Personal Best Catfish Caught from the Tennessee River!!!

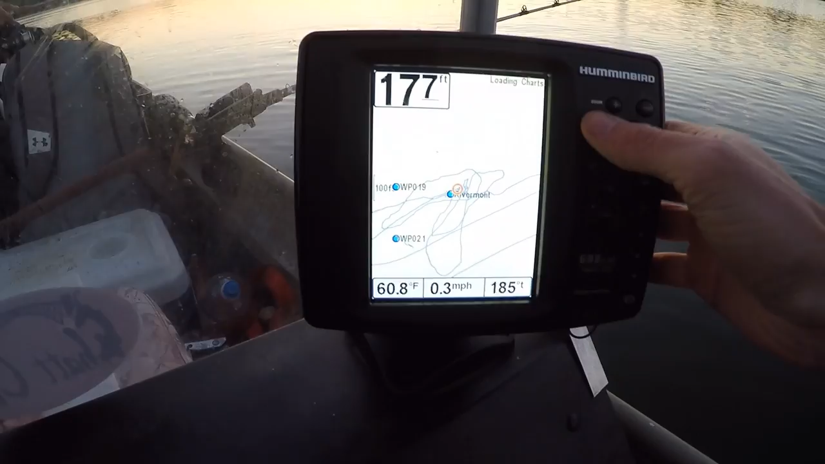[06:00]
On screen: depth 177 ft, water 60.8°F, speed 0.3 mph
let me see if I can zoom out a little bit so you can kind of see it from a better better view but um We call this the rivermont hole and it's kind of like a hole right near the The shore there we're kind
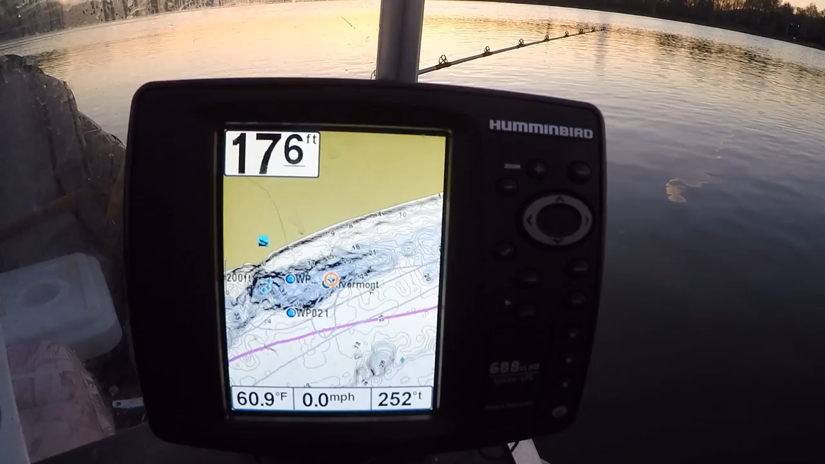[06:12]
On screen: depth 176 ft, water 60.9°F, speed 0.0 mph
of anchored a little bit on the top of the hole on the right side of it So I have my baits kind of casting down a hump uh, we're anchored in about 18 feet of water so Unfortunately, we have low current right now, so it's not the greatest to be anchor fishing But the current's what eight nine thousand it's like nine thousand right now cubic feet per second Which is not ideal for anchor fishing and usually like what twenty thousand? Yeah, I think I mean really this hole gets really good in 35,000 to 45,000,
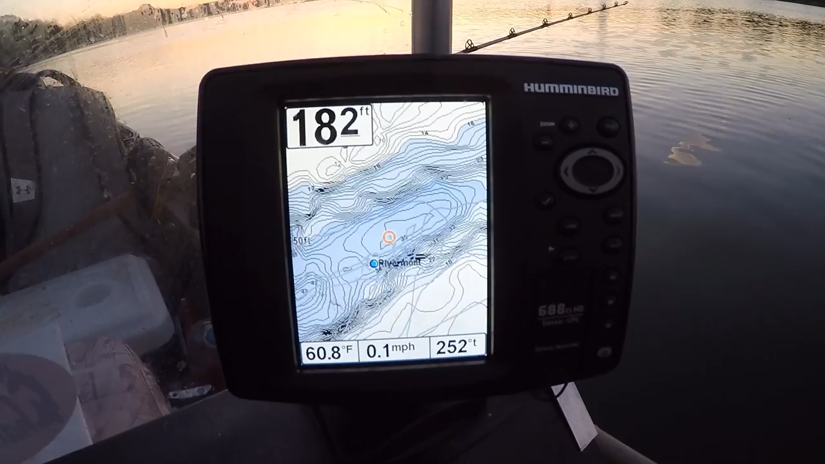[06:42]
On screen: water 60.8°F, speed 0.1 mph
but it's not to say that About 12 feet of water right there about 12 feet of water So I think the catfish are hanging on the edge of the river channel right now Uh looking for some food.